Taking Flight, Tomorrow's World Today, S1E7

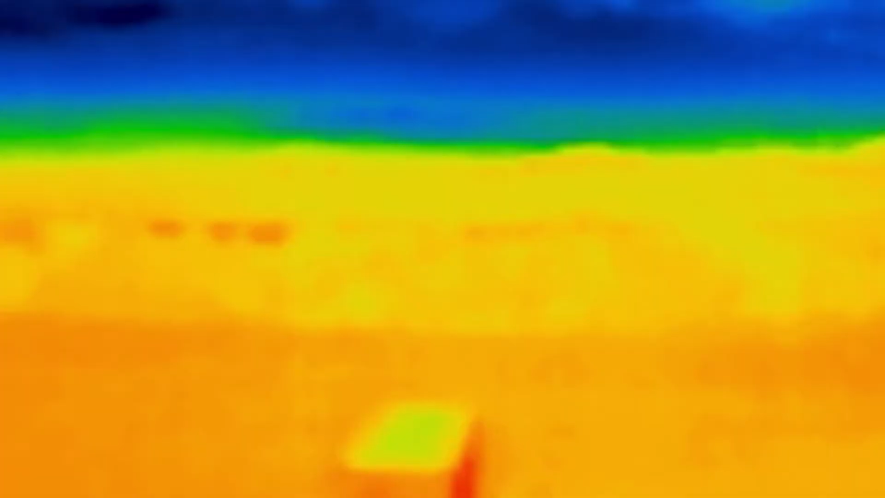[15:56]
Heat seating technology is extremely cool, especially up in Mount Charleston when we have the trees and all that. The infrared and the heat seeking will help us find somebody.